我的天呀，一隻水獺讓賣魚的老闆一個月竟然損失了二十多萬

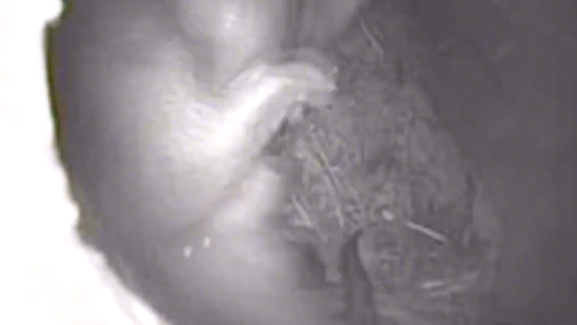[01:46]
最终在岛上成功地找到了水塔的老窝这个岛距离码头有五公里远